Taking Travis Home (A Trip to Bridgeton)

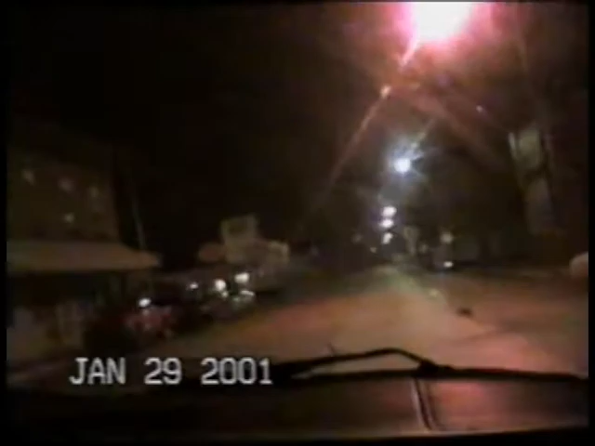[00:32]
All right, you can take a right. Right into them total machines over there. Such pretty, pretty total machines.